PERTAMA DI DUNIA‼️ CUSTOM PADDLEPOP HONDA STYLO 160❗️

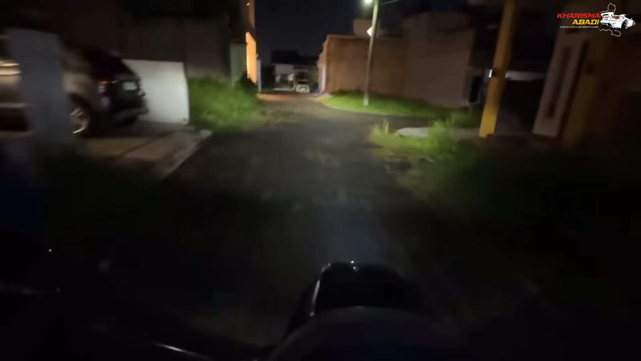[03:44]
Kita bandingkan dengan sinarnya yang dari Hyperion 2,5 inch seperti ini.
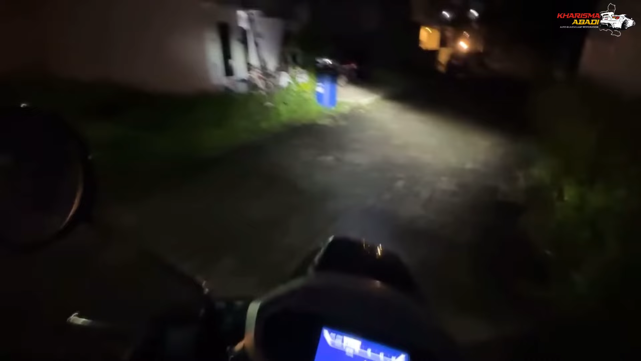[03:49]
Jadi selain itu, untuk headlampnya ini kita juga custom ringnya.
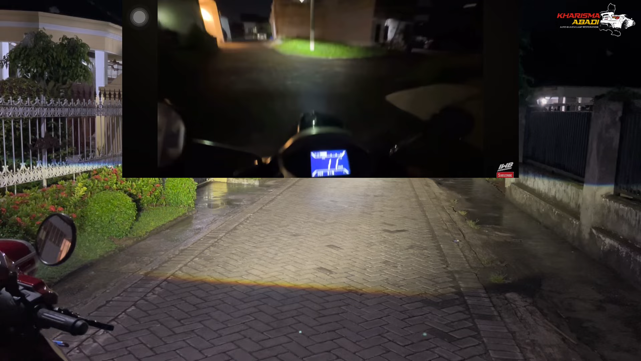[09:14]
Dan Hyperion 2,5 inch mini ini satu-satunya kelas 2,5 inch yang ada rain breaker. Lobim. Nah, itu dia, kalian bisa lihat sendiri ada rain breaker di tengah-tengah cut off-nya yang bisa bikin sinarnya tembus hujan, tembus kabut. High beam. Oke, itu dia high beam-nya. Dan high beam-nya kalau di papan ini ada semi lasernya. Kondisi mati. Langsung high beam.